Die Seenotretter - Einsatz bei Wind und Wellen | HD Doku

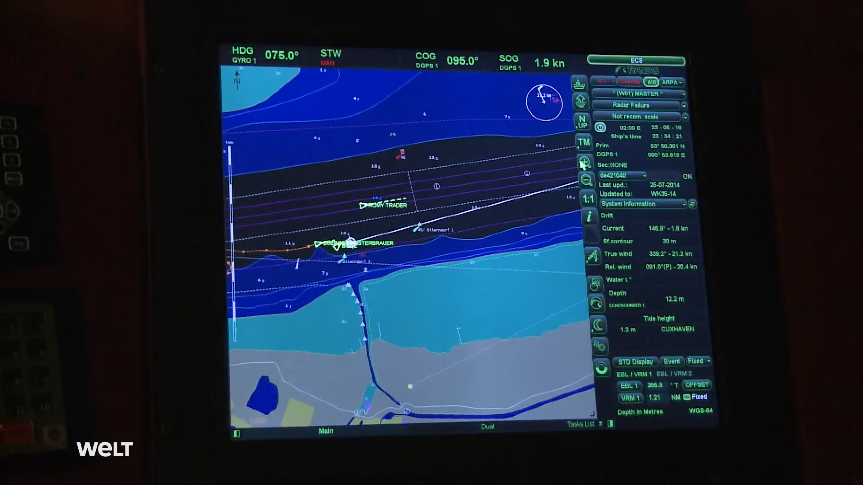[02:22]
Das Radar zeigt, draußen kreuzen große Schiffe auf dem Weg nach Hamburg.
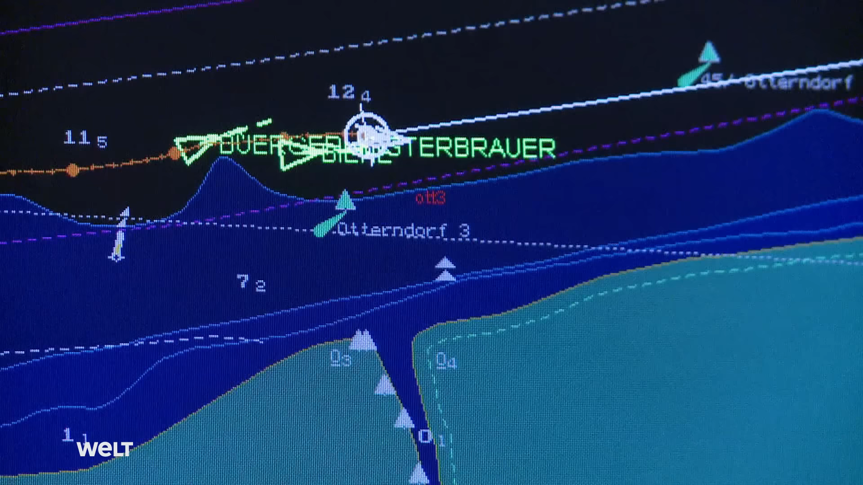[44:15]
Das Radar zeigt, wie sich Biene dem Havaristen nähert. Die Wellen sind hoch und das Tochterboot muss aufpassen, dass es nicht mit dem Sportboot zusammenstößt.